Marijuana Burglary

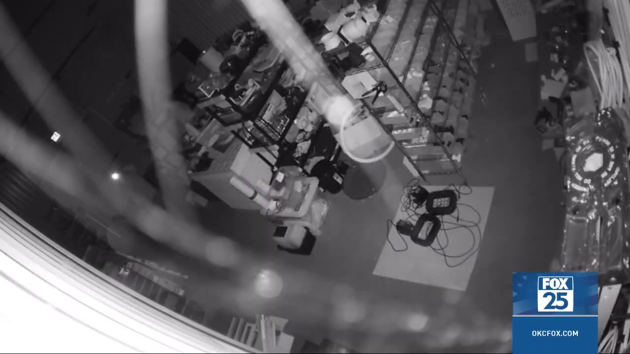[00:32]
Two masked men creeping around. Very good grow in this video. They cut a hole through the wall, cut out insulation, cut through the interior panel. You know, when these guys were pros, once they decided to come in and get our stuff out of there, it doesn't seem like anything was going to stop them.